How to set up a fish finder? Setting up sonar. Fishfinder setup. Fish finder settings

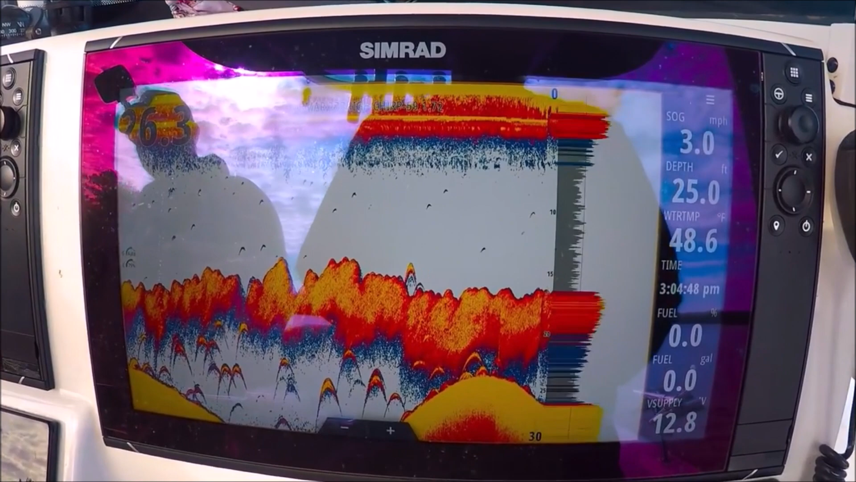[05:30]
On screen: water 48.6°F, speed 3.0 mph
let's go back to high chirp all right now what are we looking at on the screen here okay
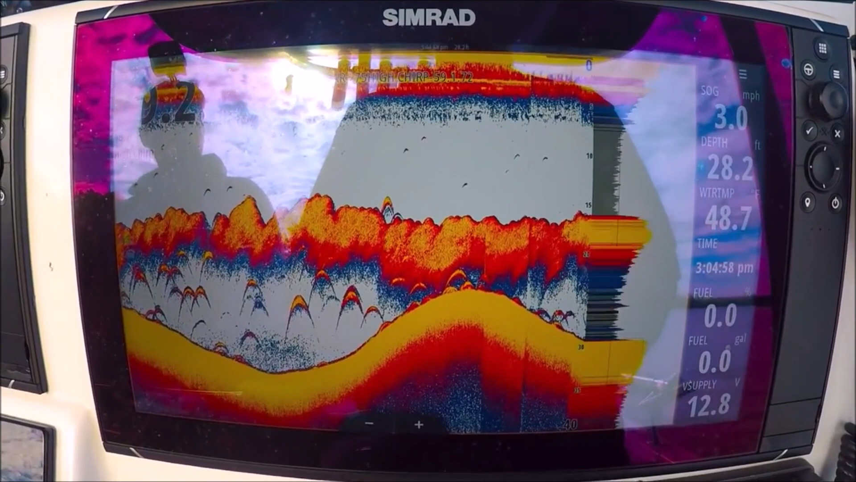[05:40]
On screen: depth 28.2 ft, speed 3.0 mph
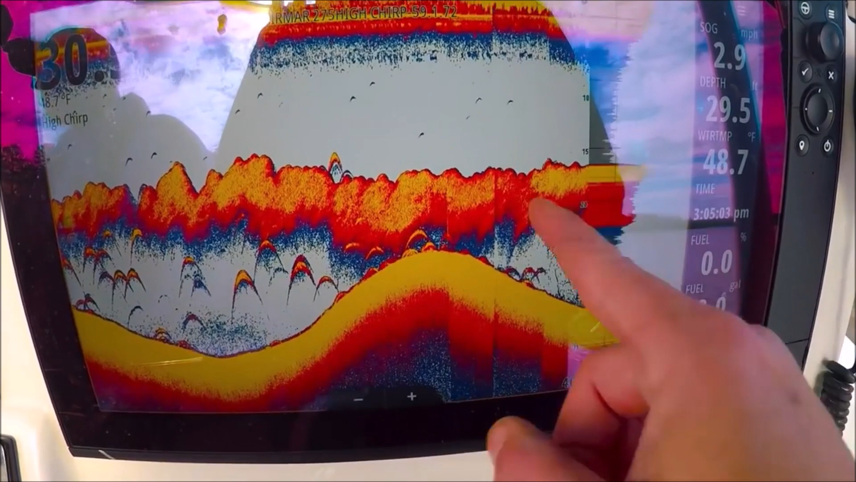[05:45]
On screen: water 48.7°F
this is thousands and thousands of thread fin shad underneath these are striped
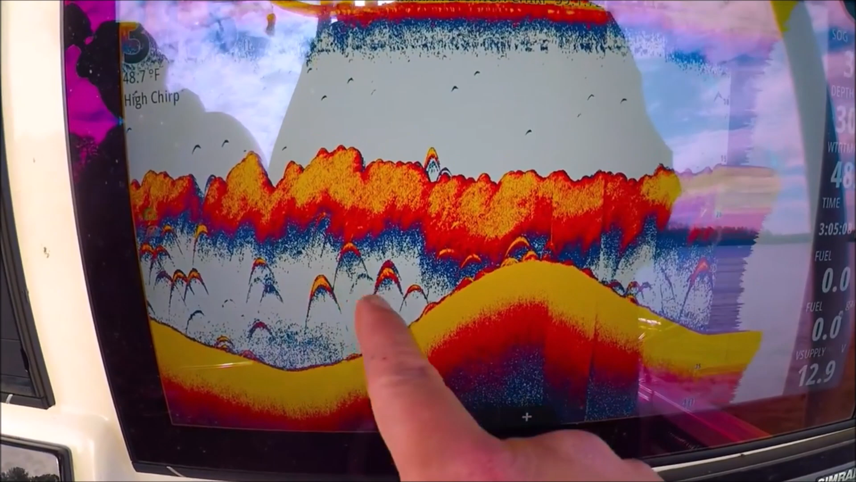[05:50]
On screen: water 48.7°F
bass these are percs these are catfish anything down here eating these thread fins you can clearly see the difference between the clouds of bait and the individual arches the air bladders these larger fish
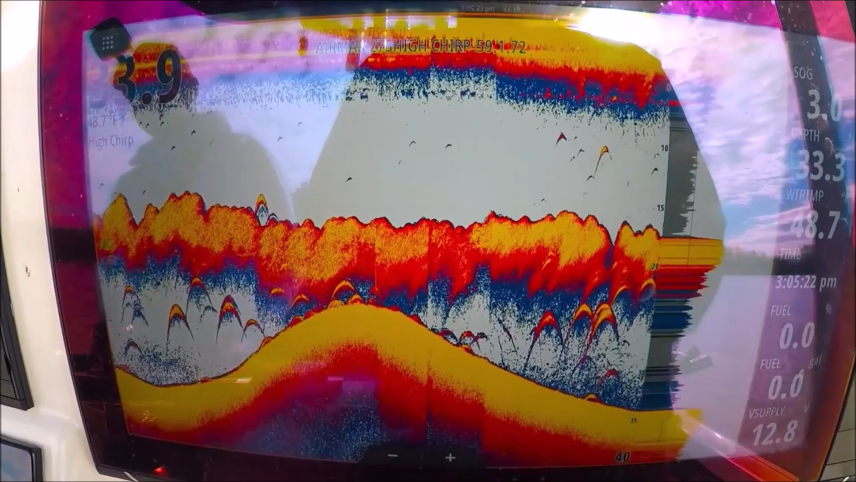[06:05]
over here you have your temperature the
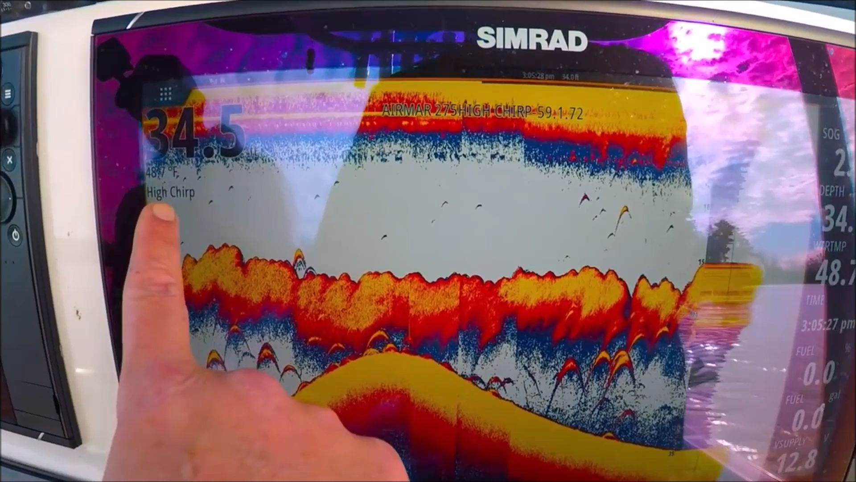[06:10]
frequency you're in which channel you selected our menu is here now
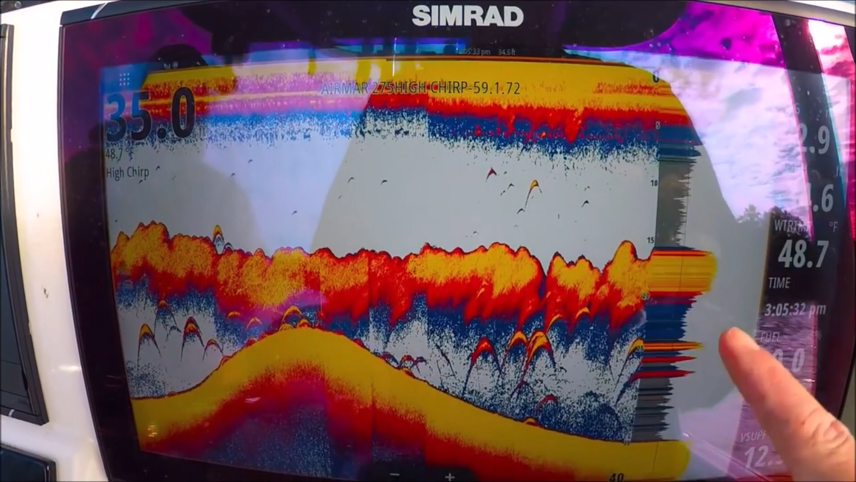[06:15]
to select your menu you notice this box is orange around the panel of the echo sounder if i touch here on the
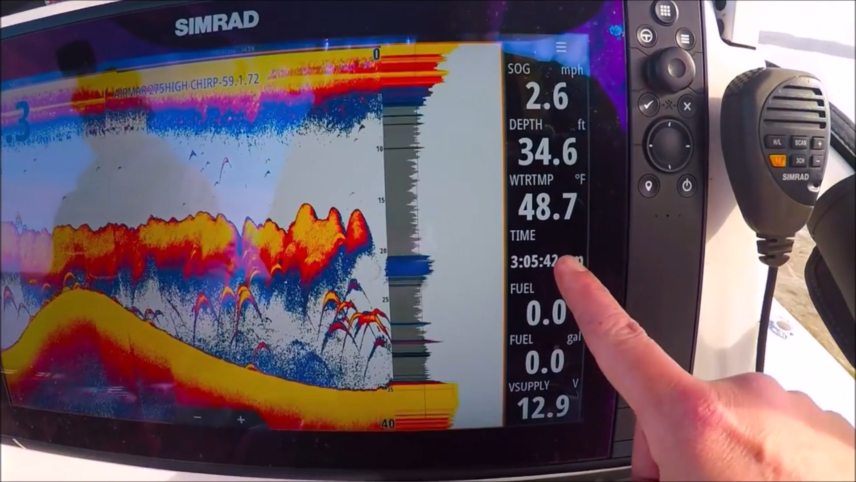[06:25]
On screen: depth 34.6 ft, water 48.7°F, speed 2.6 mph
bar you can see the orange is around there so now if i hit menu it's going to look different because it's going to be the bar menu so make sure
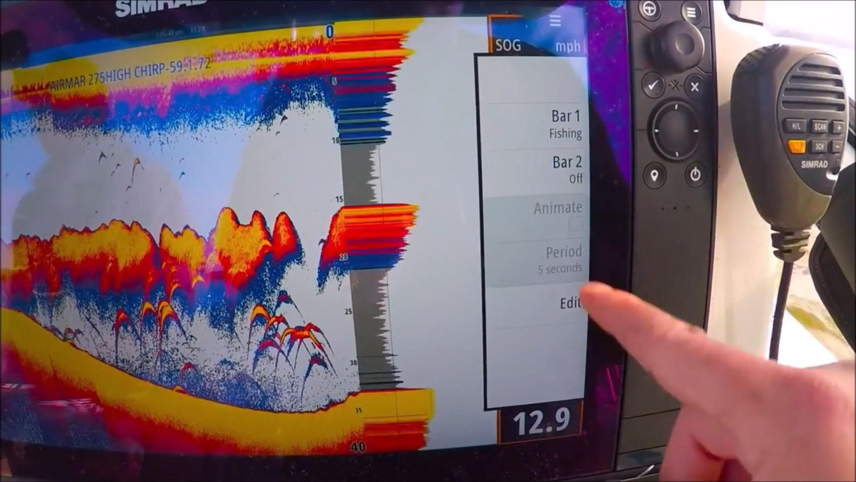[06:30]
On screen: speed 12.9 mph
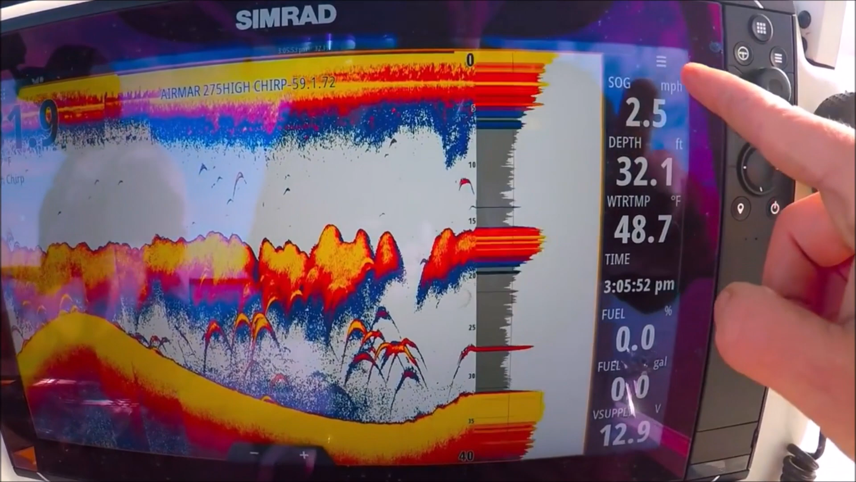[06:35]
On screen: depth 32.1 ft, water 48.7°F, speed 2.5 mph
you've highlighted your sonar panel here before you go into menu otherwise you won't be able to get into it
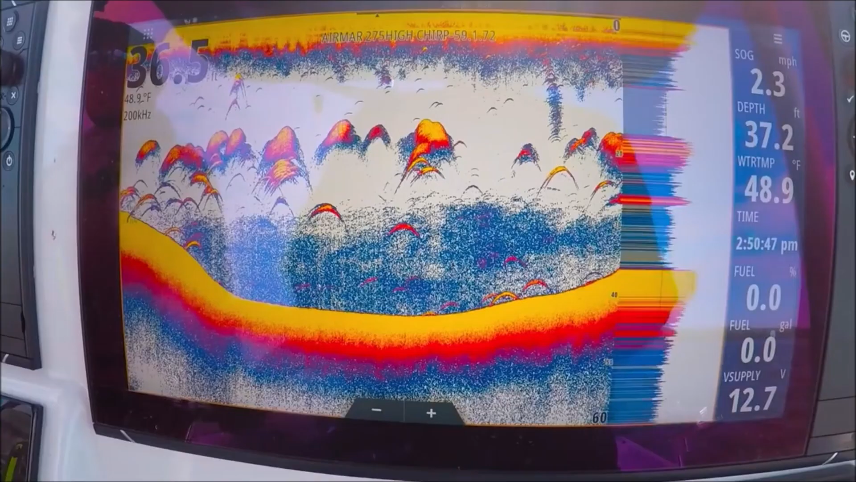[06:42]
On screen: water 48.9°F, speed 2.3 mph
all right let me show you the a scope here in the
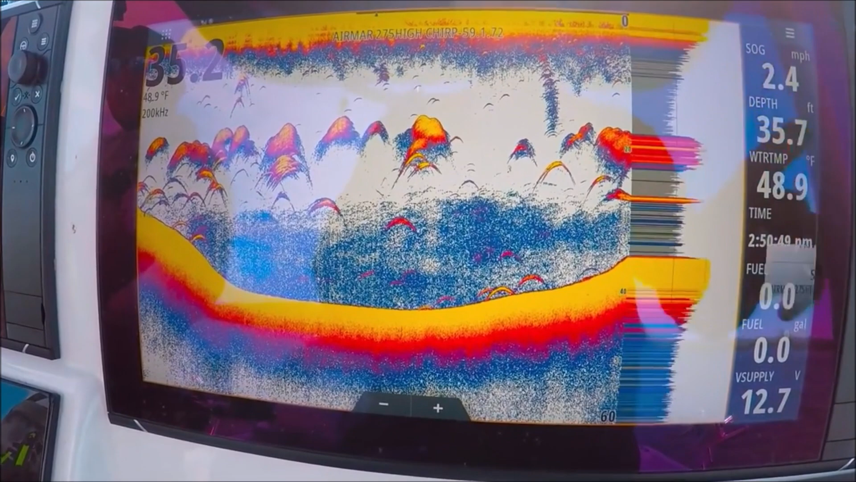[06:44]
On screen: water 48.9°F
menu more options a scope this is the enhanced right
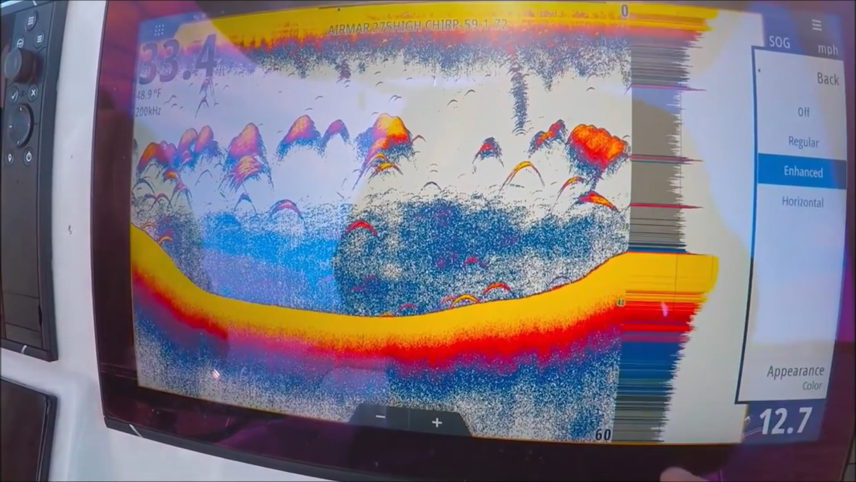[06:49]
On screen: water 48.9°F, speed 12.7 mph
now that i'm using we could turn it off no way scope at all
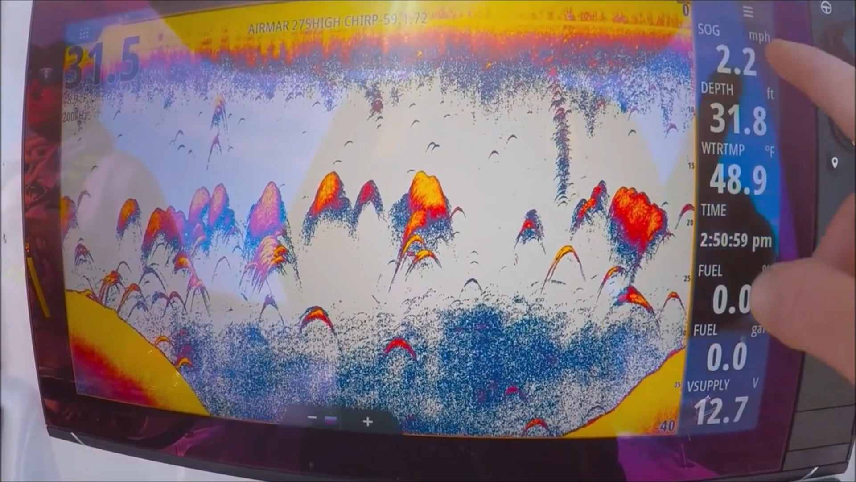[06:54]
On screen: water 48.9°F, speed 2.2 mph
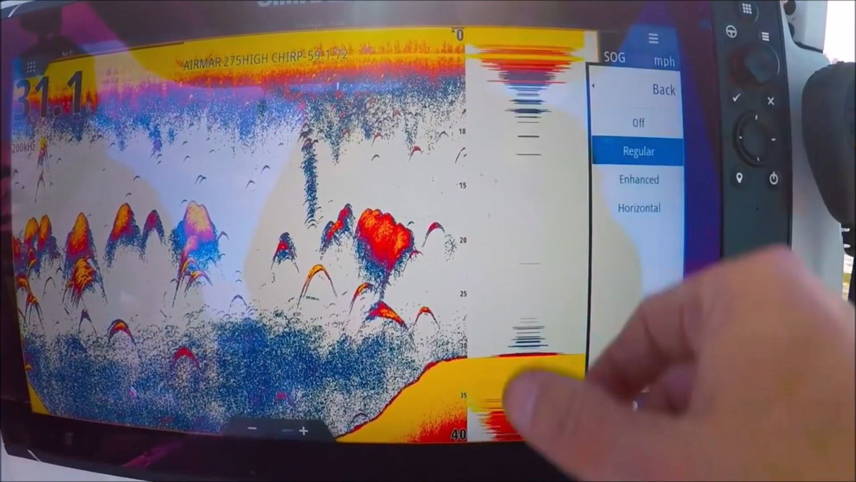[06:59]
regular this is the one that we've had for a lot of years enhanced i really like this one here we could also change the appearance
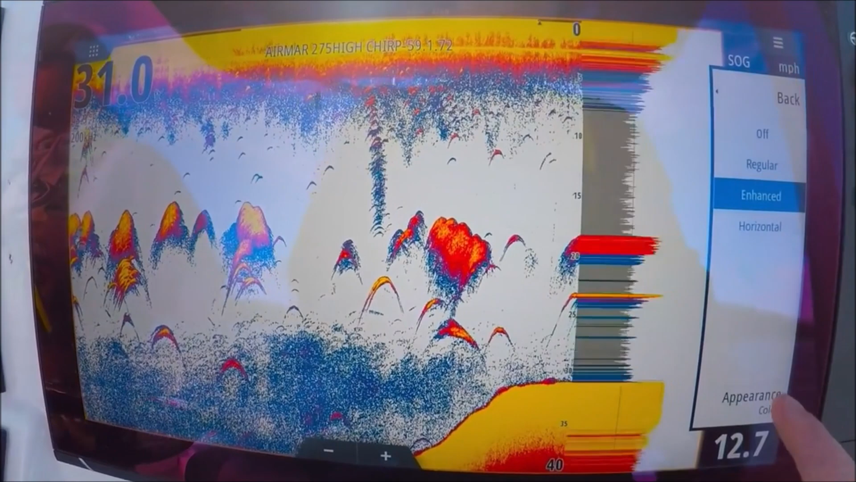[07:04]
On screen: speed 12.7 mph
we can go to line which is just the outside line
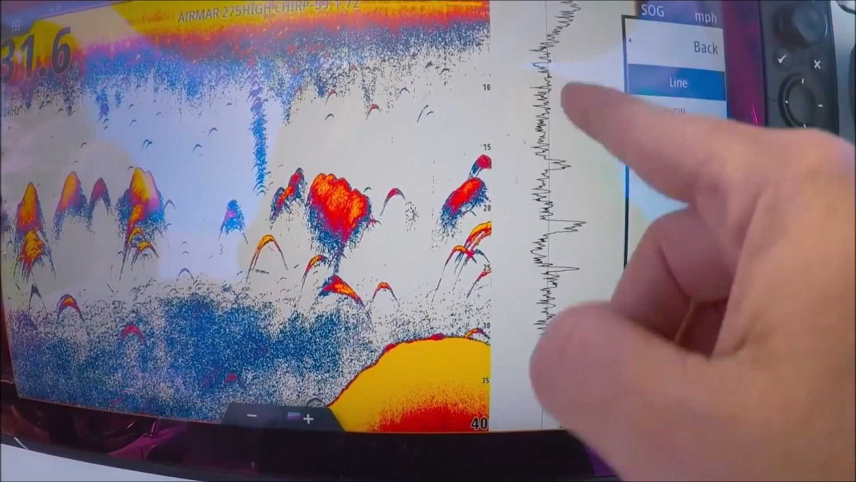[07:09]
of the a scope fill which is solid gray and color
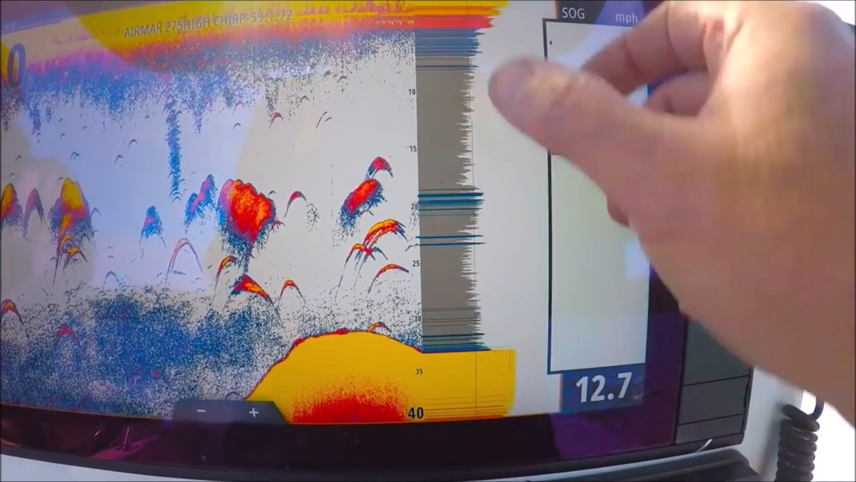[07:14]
On screen: speed 12.7 mph
which uses every color of the palette this is my favorite here we can